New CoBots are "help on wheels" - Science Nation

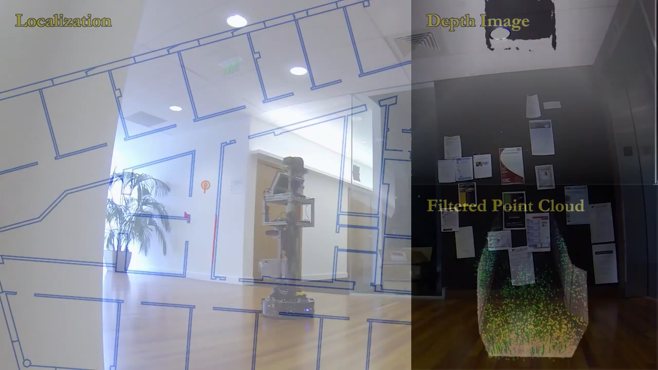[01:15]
It's recording every turn, monitoring the walls, calculating planar surfaces,
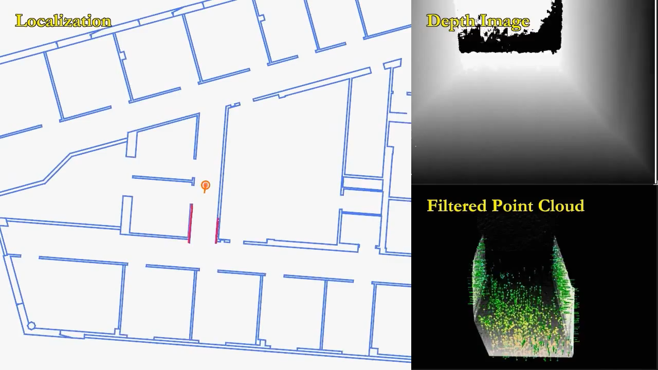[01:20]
plotting window and door locations, noting where the carpet and hardwood floor meet,